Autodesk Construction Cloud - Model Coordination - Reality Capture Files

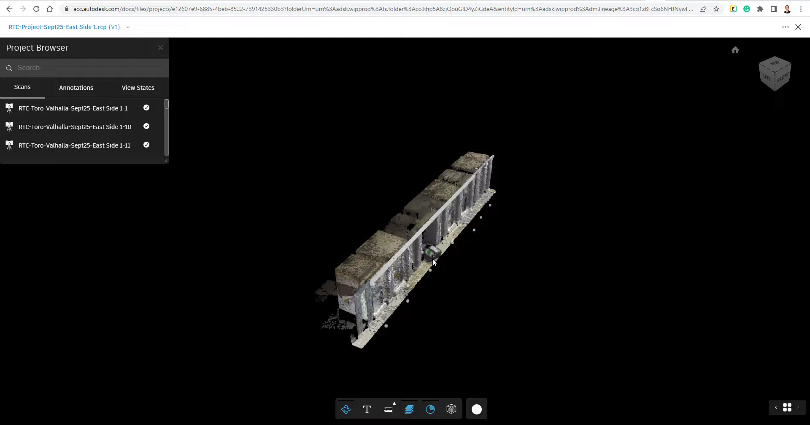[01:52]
And you can see we can take a look at just the point cloud itself, which is quite neat. Down here at the bottom, you have some tools. You can, you know, create some notes. We could dimension. So if I just go to the dimension button right here, pick a start point, pick an end point. And there we go. I can, I can dimension inside of here as well. We could just leave these dimensions out of here or not view them if we like.
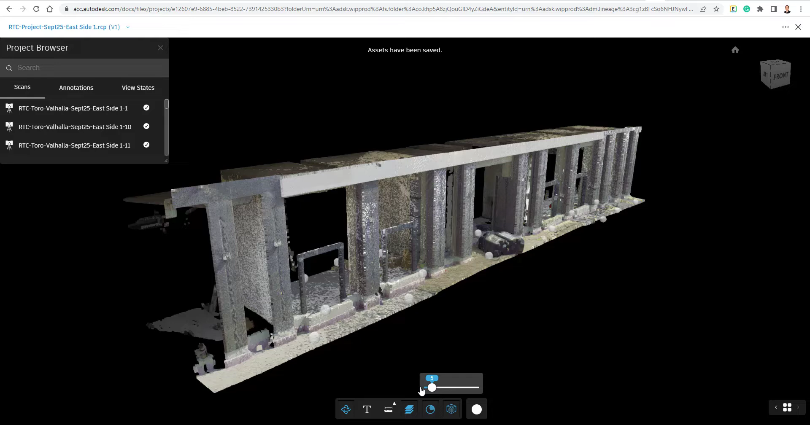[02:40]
So if we want to make it a little bigger or smaller, depending on what we're trying to view. As well as we can switch to real view. And we'll talk about that here in a second. So viewing the point cloud is quite nice.
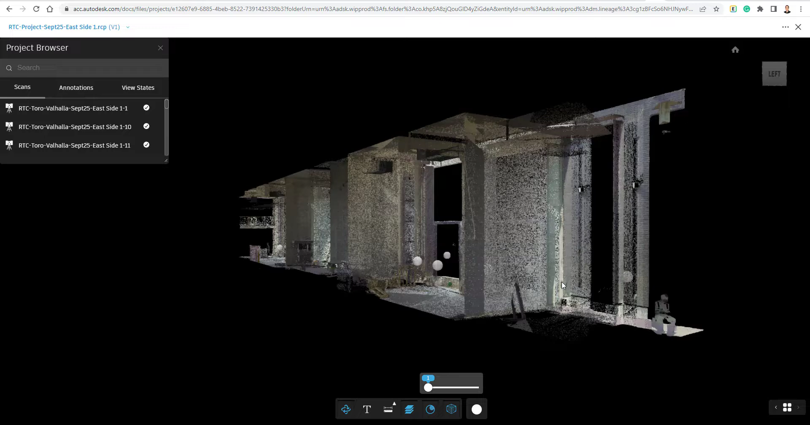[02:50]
It's not something that we've been able to do quite easily. And if we look up here in the upper left corner, here are all my different scans. If I have annotations, I can view them here. And if I create any view states, which is basically snapshots, I could always jump to those view states. So I'm going to go to a real view here,